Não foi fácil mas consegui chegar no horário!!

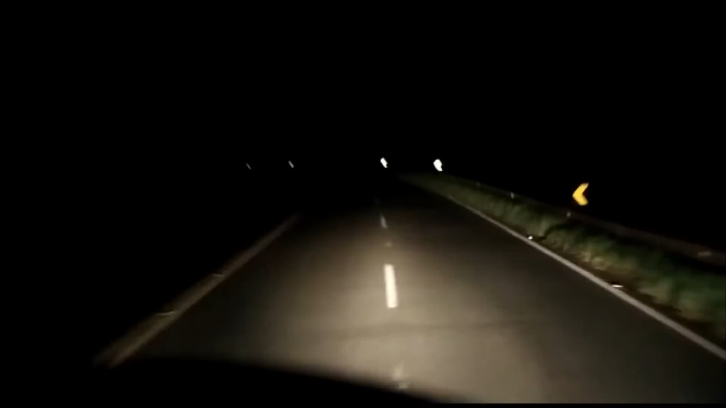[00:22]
Já Guaraíva Se tiver errado meus amores me corrijam, tá? Porque sinceramente eu nunca consegui falar esse nome Agora são 20 horas e 45 minutos,
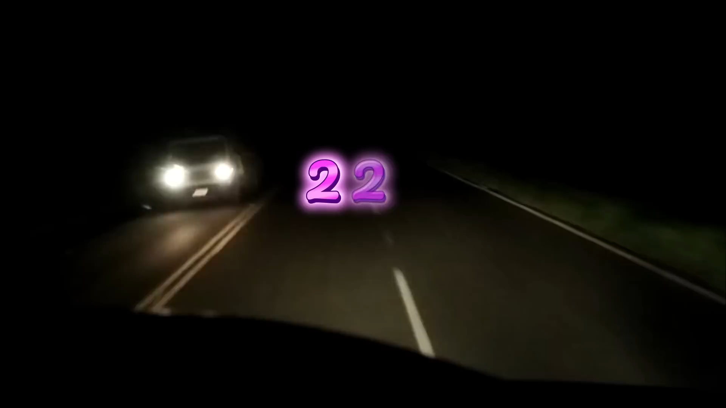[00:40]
22 graus, tá friozinho aqui E a gente tá aí ó, acelerando o carrão aí ó Falcão tá voando baixo hoje Porque tenho compromisso gente, saí lá de Campo Grande hoje às 6 horas da manhã E não parei, parei agora ali no Pelanda ali pra comer alguma coisa E agora tô seguindo viagem Porque daqui até Floripa onde eu vou carregar amanhã cedinho
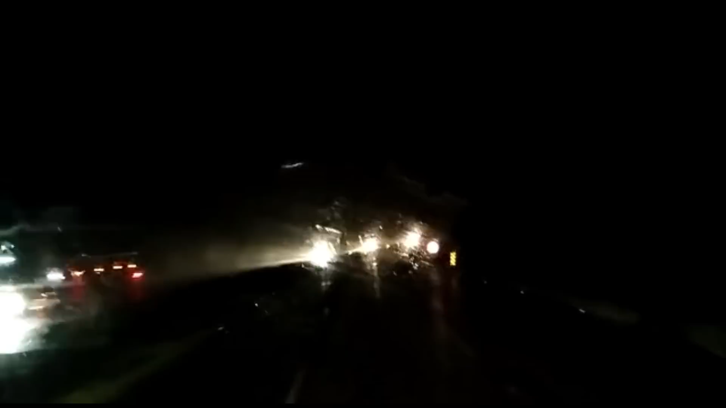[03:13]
Tava muito relâmpago O céu tava bem escurão Ali pra trás até tinha lua Aí daqui pra frente já Já começou a...
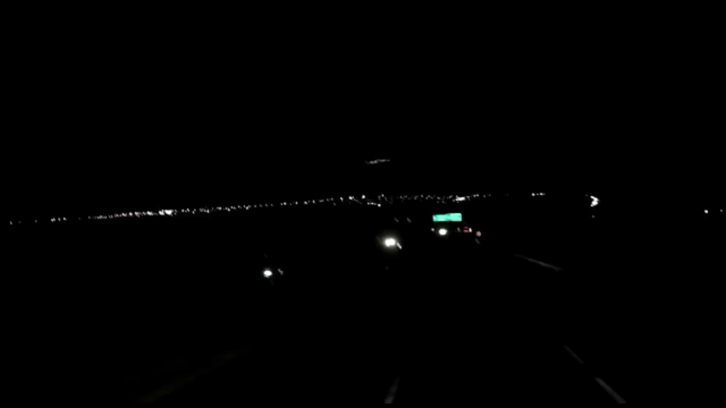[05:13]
Tá aí Ponta grossa lá na frente aí Hoje a gente peguei muita chuva ali pra trás Tive que diminuir a velocidade Valendo E... Agora dá uma hasteadinha aí, ó A gente já vai acelerar um pouquinho mais Só passando aqui pra mostrar pra vocês aí A situação, né? Aí a noite, com chuva A gente já fica mais... Mais atento, né?
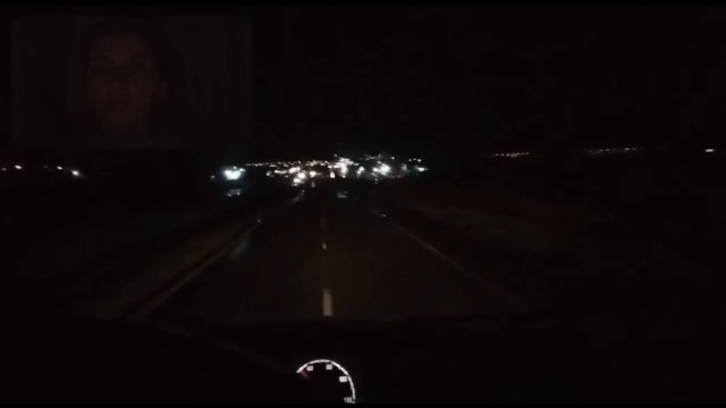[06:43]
E os amores e minhas amoras Ponta Grossa É o palco do momento Chegando aí no perímetro urbano, né? Cidade aí na nossa frente Ai, pessoal Juro pra vocês que eu tô com a vontade De encostar esse caminhão e dormir Mas pra Curitiba Tá faltando
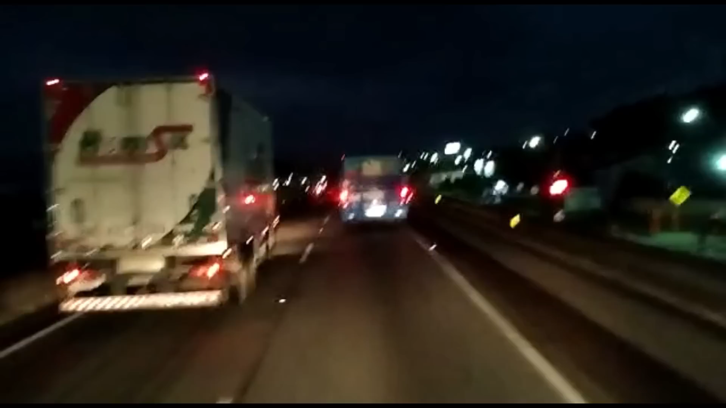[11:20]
Já tô perto, né E olha mais um pouquinho A gente já vai estar chegando Por ali Agora eu tô passando Bico Açu Nesse momento
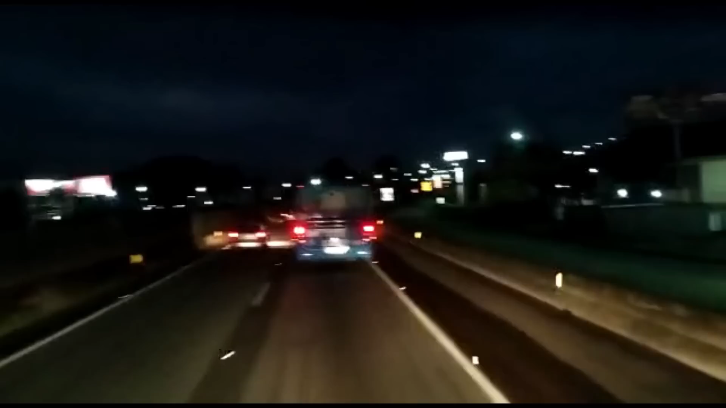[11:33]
Agora são 5h52 da manhã O dia já tá clareando aí Esse ônibus tá indo devagar Na minha frente Mas o que que eu posso fazer? Eu não quero passar ele também, né Daqui a pouco ele vai Vai sair aí fora E daí eu Eu sigo Agora eu já tô perto também Tô sem pressa agora É chegar ali Encostar o caminhão e Dormir até a hora que eles chegarem,